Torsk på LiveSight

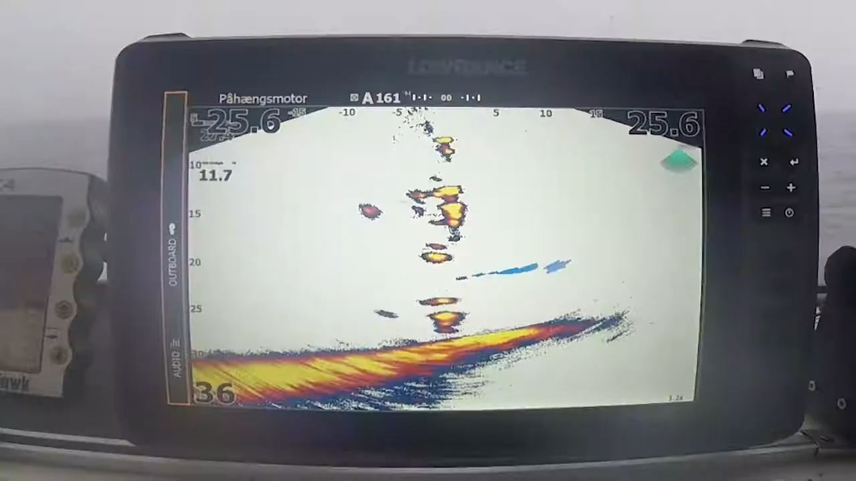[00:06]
Jeg har taget en tur i Øresund for at trolle nogle torsk, og med mig der har jeg LifeSight, som også kom frem på skærmen her. Billedet vi ser skal forstå sådan, at vi sejler mod højre, som også ses på ikonet oppe i højre hjørne. Og ned under os, der har vi et trollingløg der og et der. Og bag dem, der ses et blink der og et der.
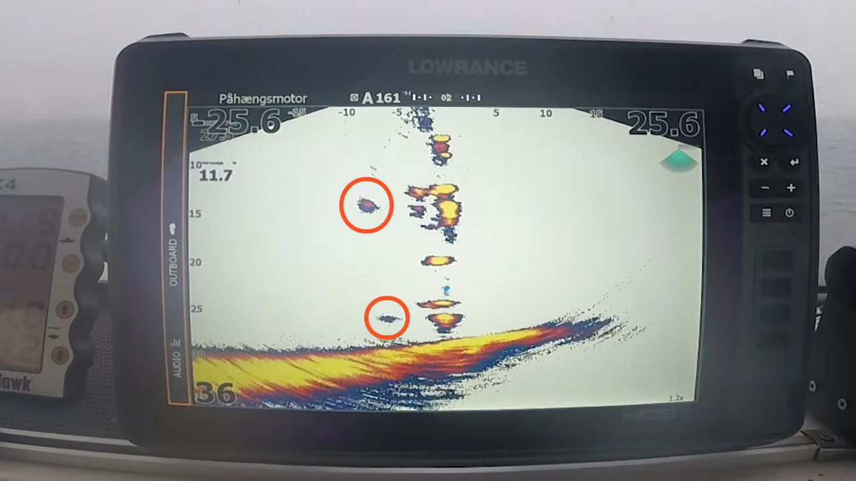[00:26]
Alt det andet op over og imellem lodderne, det er skidt og møge, ålgræs osv., der sætter sig på downriggervejen. Vi zoomer lidt ind på skærmen, og så kan man fornemme en torsk, der kommer ud fra højre side af, lige lidt over bunden, der sådan glider ind under løjet og derefter blinket.
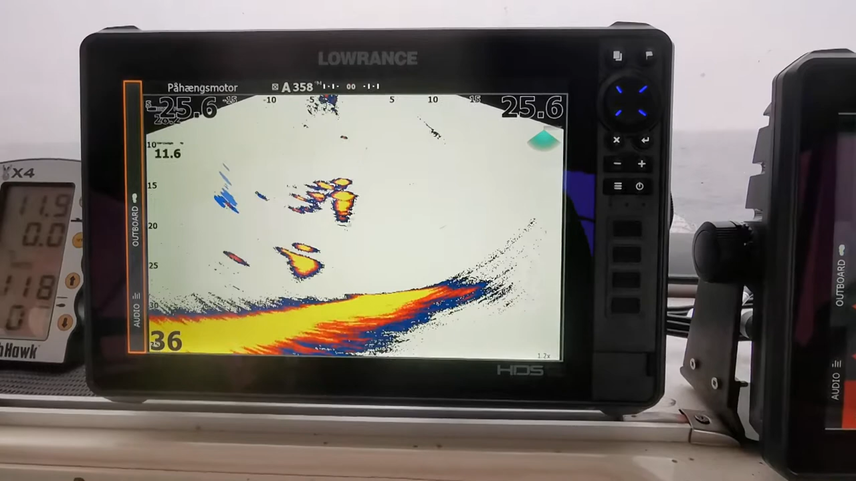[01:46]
Jeg har sat grad igen med samme opskrift, og den her gang kan man ligesom fornemme, at det nederste lod er lidt længere bagude, på grund af at der er lidt mere strøm.
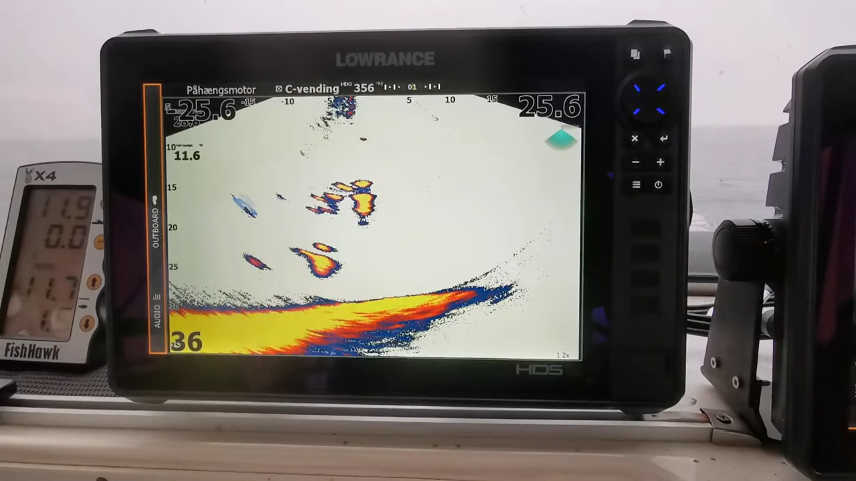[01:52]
Bag lodet der har vi blinket igen, og vi zoomer lidt ind, og så kan man ligesom fornemme, at der kommer et mål op bag ved blinket, som forsvinder igen og igen hugger. Der.